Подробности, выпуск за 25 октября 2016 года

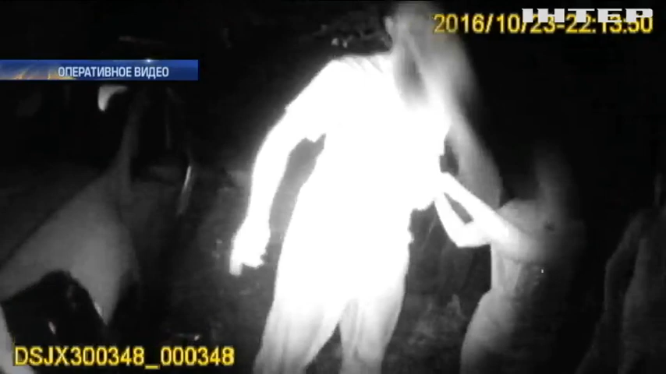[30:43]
Но водитель игнорирует требования патрульных и останавливается, только доехав до собственного дома. Выбегает из автомобиля и мчится в дом. А во дворе начинается потасовка.